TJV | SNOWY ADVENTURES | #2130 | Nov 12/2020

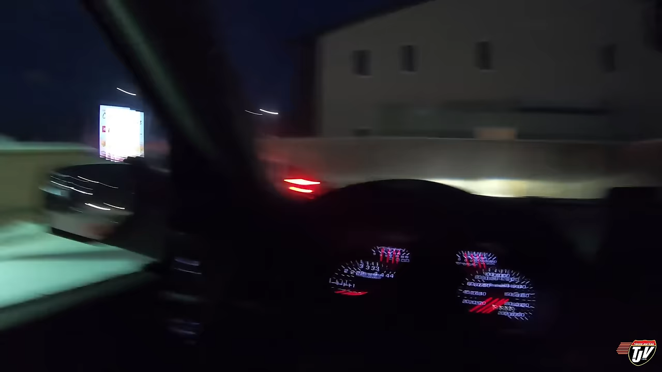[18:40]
4:30. No kidding. It's pitch black out and it's not even 5:30 yet.
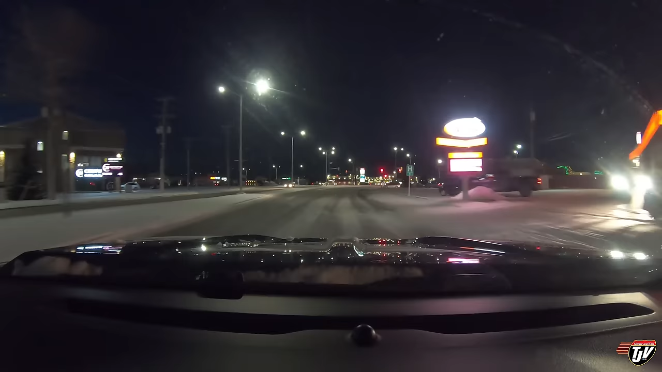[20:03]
You can always trust Steinbeck to flip on the lights for Christmas the day after. Absolutely. Here we go. Here's Main Street. Look at that. There she was. Good old Steinbeck. It looks less than last year. They can't be all done yet. I don't think they are yet. They can't be all. They got to do the center trees once.
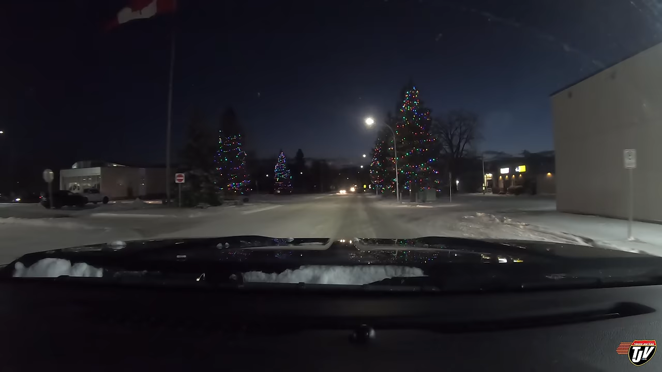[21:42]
I'm sorry, I have to judge the odd person for silly things. Here's City Hall. They didn't get that tree on the left there all the way up to the top. But they always have Always have these lights on. They'll probably finish it tomorrow or the day after. Yeah, these ones always look gorgeous. Same with their flowers in the summertime. City Hall always looks so good.